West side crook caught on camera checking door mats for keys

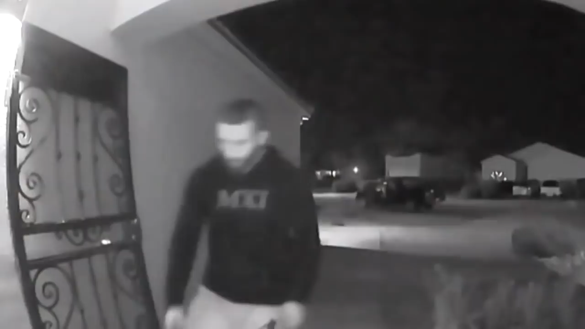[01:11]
and tells us the crook hit every house on the block during the 2 a.m. searching spree.